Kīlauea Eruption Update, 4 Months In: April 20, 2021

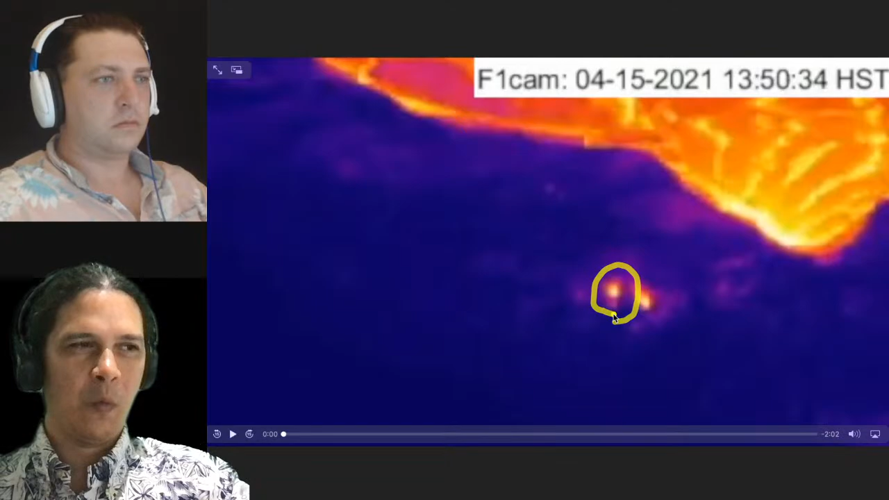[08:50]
Hard to tell exactly. But that's the previous path of lava, as we'll see here shortly. And so we're going to look at pulses, whether it's gas that's coming out of this upper part of the vent or a big slug of magma that's coming out, because what's been going on for the last week has been a triple deflation inflation we'll talk about shortly as well.
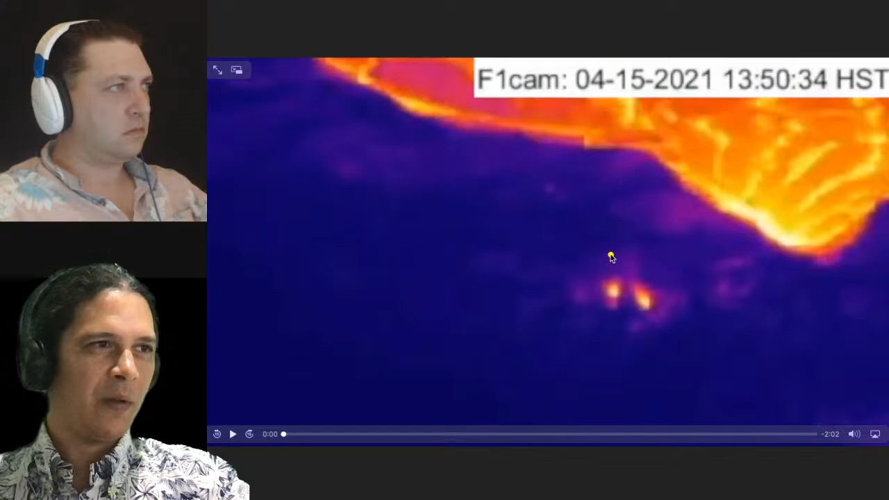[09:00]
So the pressure has been overall dropping, but perhaps you have some slugs of gas that are pushing up some of these pulses of small batches of magma coming up here.
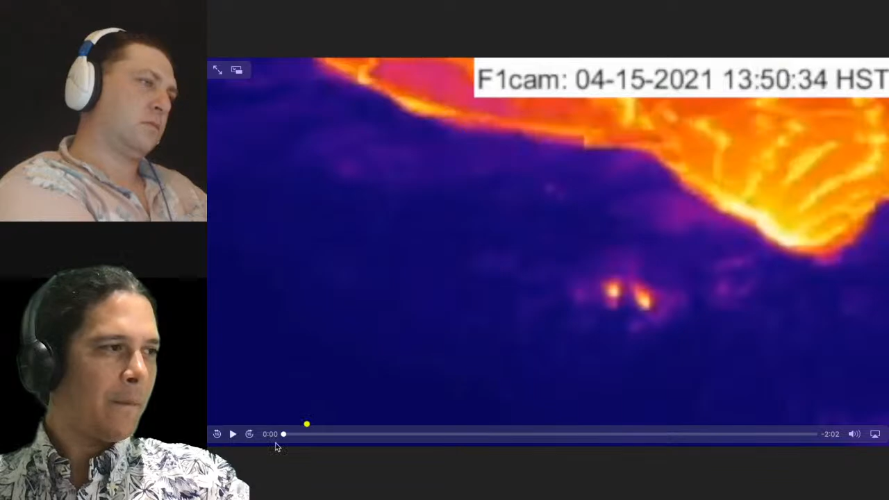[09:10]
Let me play this for you guys. Focus over here and these small flows coming out, and now they're coming towards the crater wall and crusting over in this upper section,
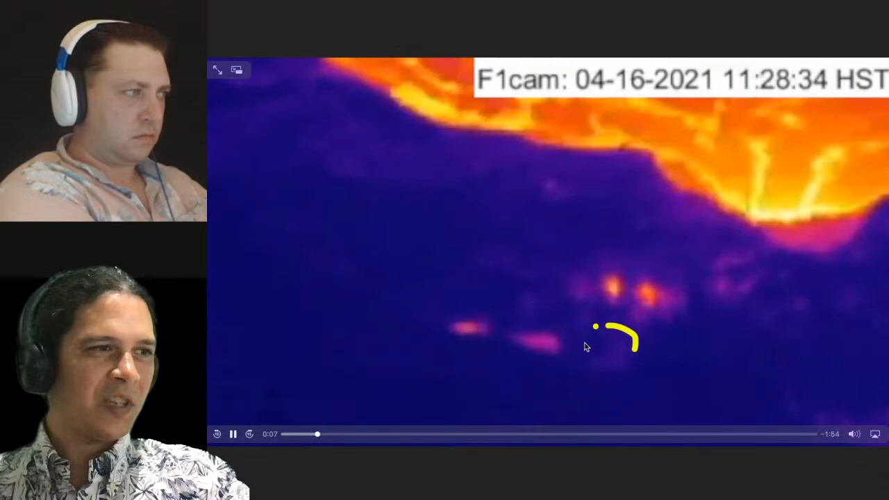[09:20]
but still feeding flows to the flow margins and actually pulsing where that one phase will peter out, and then you have another one, and another smaller one there. And recently it hasn't been a whole lot of change from that.
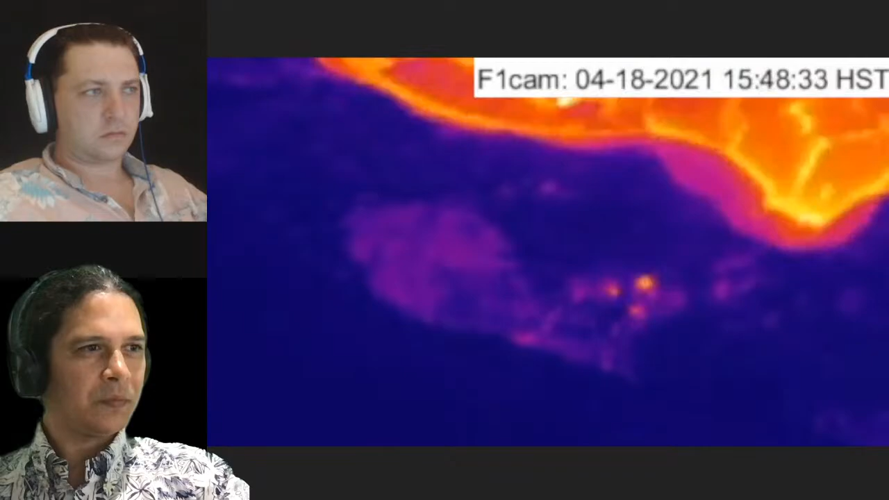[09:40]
Look at recent time. We've essentially had less of that pulsing and similar to this gas venting. Here's a wider angle view. So we were looking at that inset right in there. And now we can see the whole lava lake active surface circulating and the small islets in there.
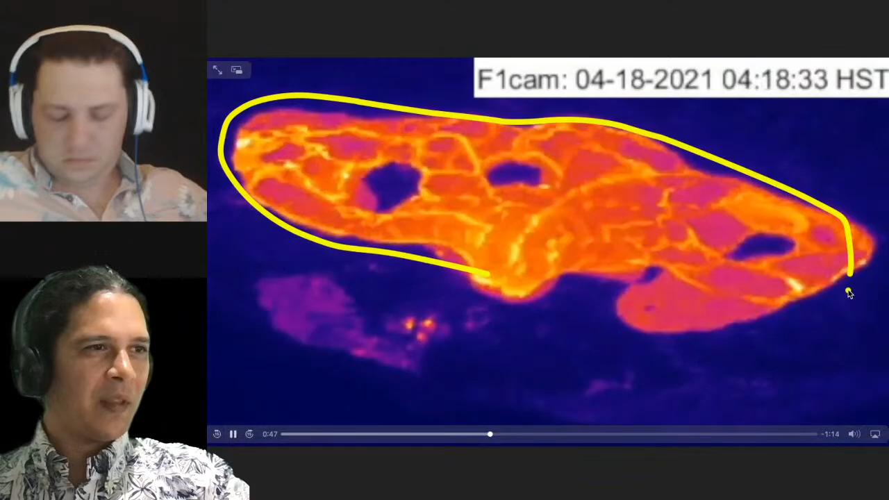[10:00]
A little bit less circulation, a little bay over here as usual.
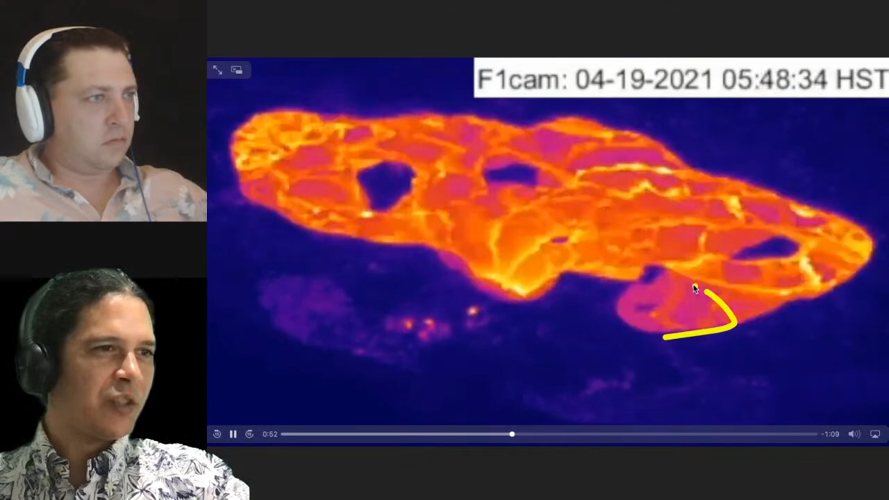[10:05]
All that within the context of this larger crusted over eastern section of the lava lake there.
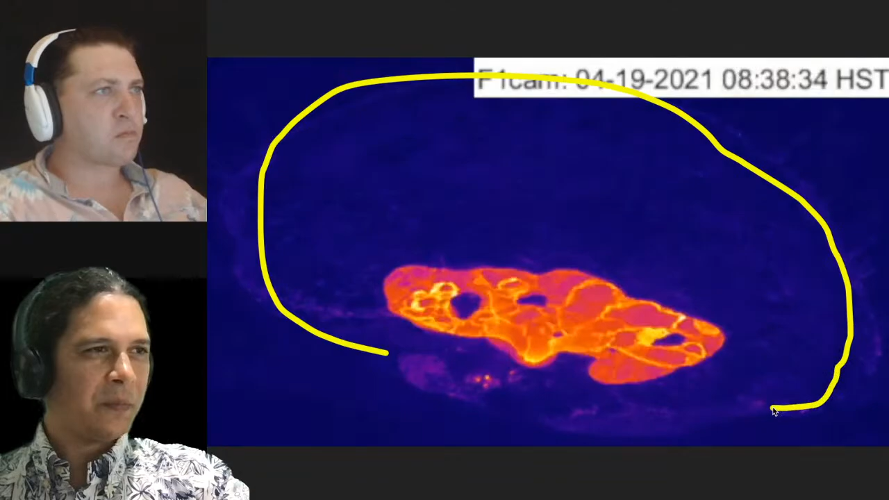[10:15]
So I'm going to pause it and go back here.
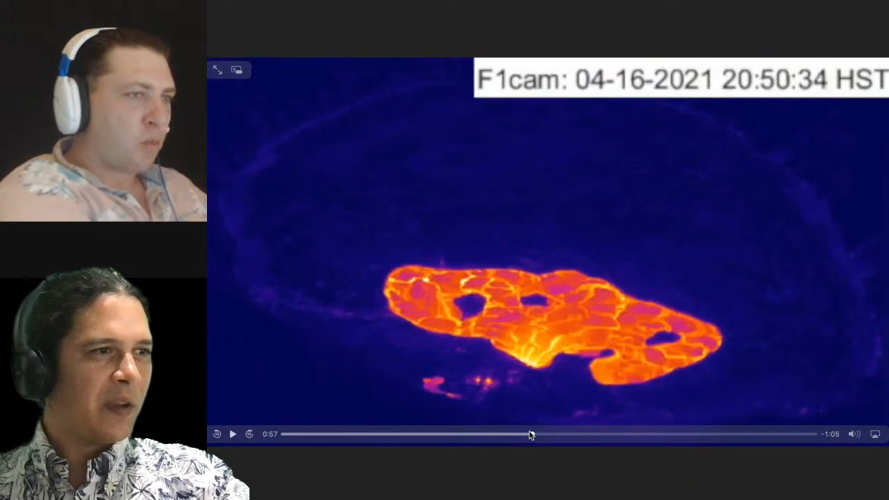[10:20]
There's also in this section, what you can probably see now, better than last week,
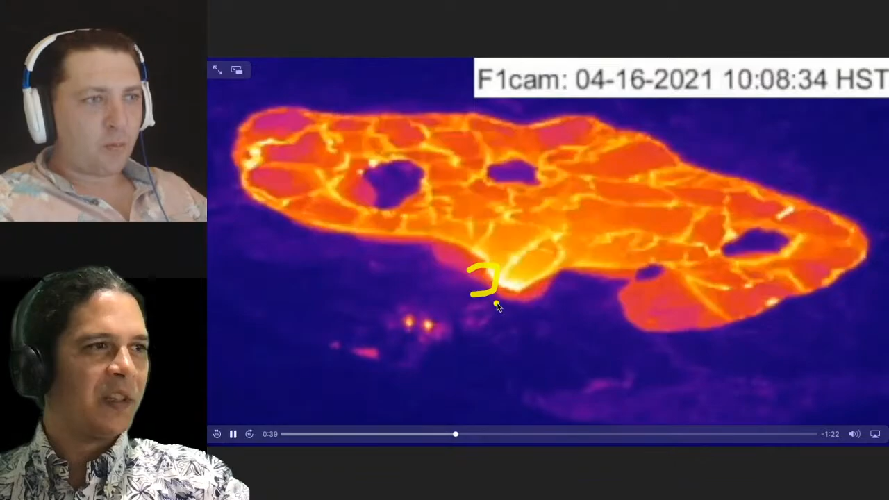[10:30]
is we more convincingly have a double pathway here, where it seems like there are times when you see a double V pattern here, or two different outlet points at times here.
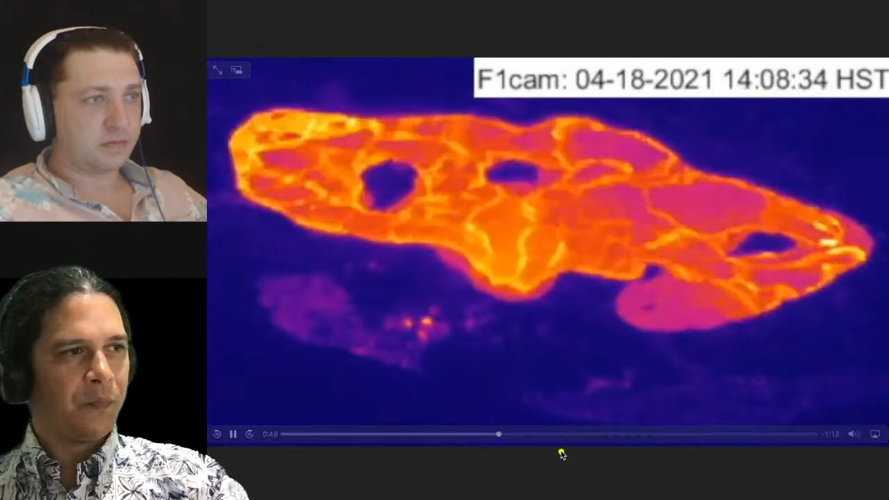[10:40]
An eye on that there. And lava is still flowing underneath all this crust and oozing up along the margins all around here and here.
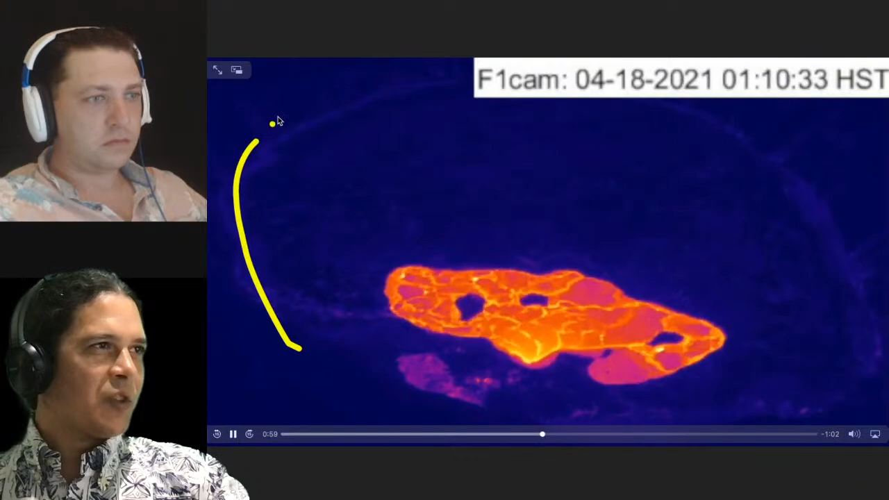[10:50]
It hasn't happened as much as last week, perhaps because of the deflation inflation.
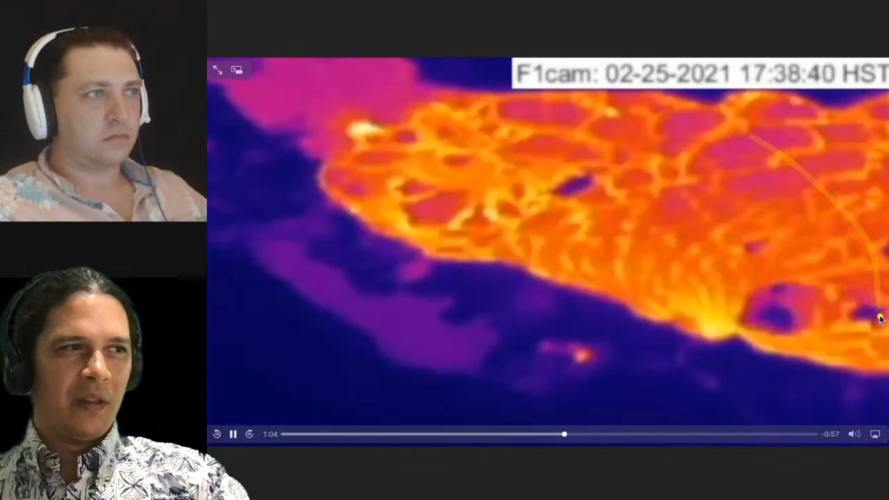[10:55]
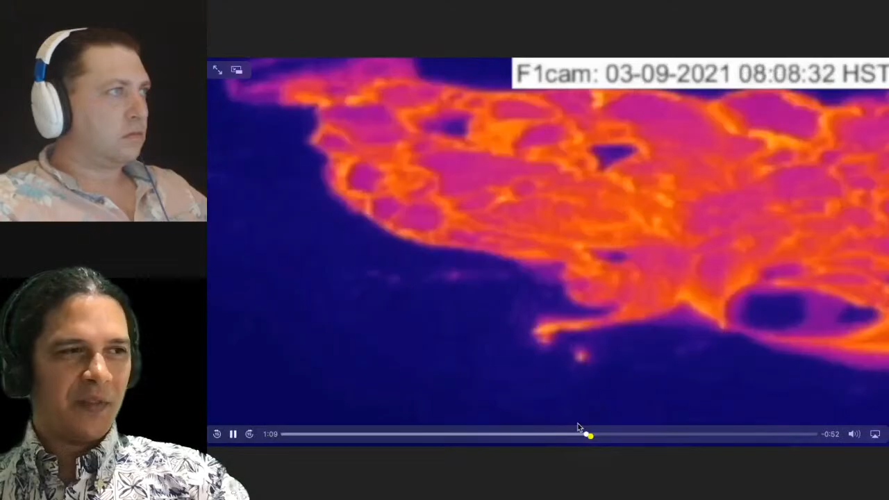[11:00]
But looking at the whole history of that west vent here, here's that original burst of that northeast cone, that original pathway that starts pouring in, eventually crusts over. We eventually build a larger perched pond up here.
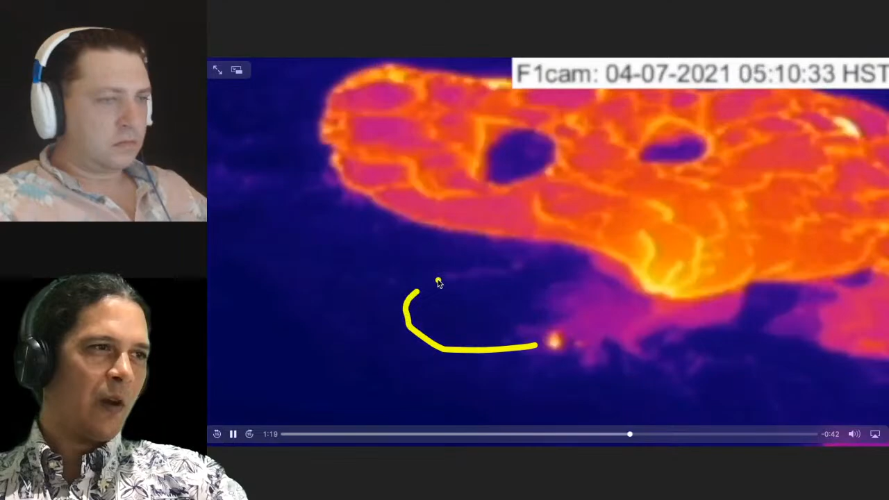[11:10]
It's coming. And it drains out there. Right, so this is the ooze-ups happened last week, where it oozed up out the crater wall,
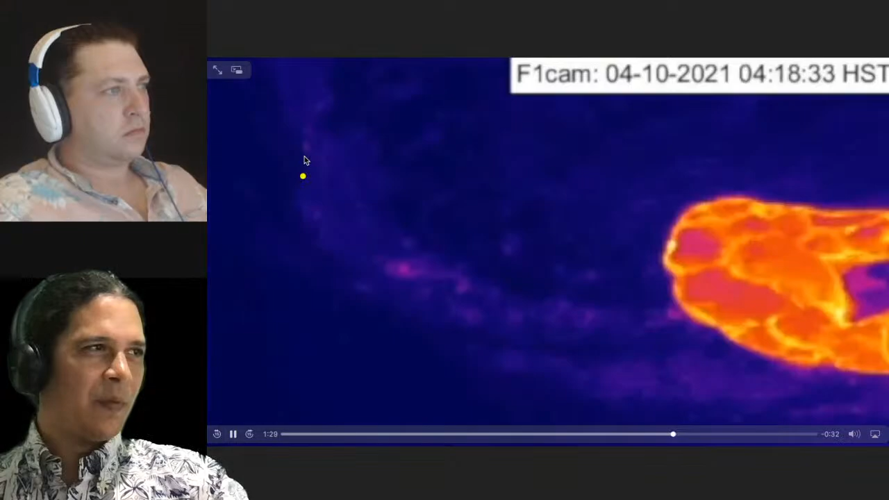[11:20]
cracked the rim of the perch pond, and caused a little draining event right in there. So that's the context of what's happening here, is that pressure is still coming in and pulses,
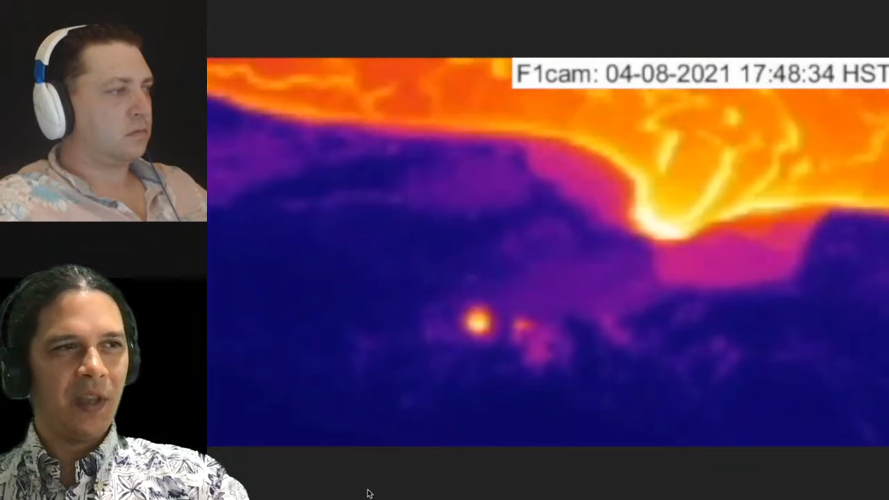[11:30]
and some pulses are going into the lake, some are breaking that front side entry point. And this is all happening in sync, so breaking out from that entry point and popping up the side was what was happening last week.
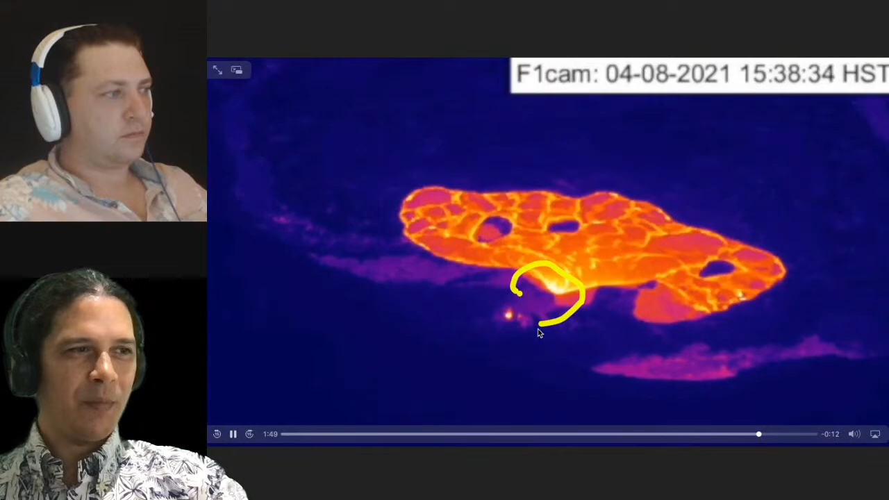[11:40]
And now we're just seeing it popping open on the backside over here. This is still last week here. One more view from the front.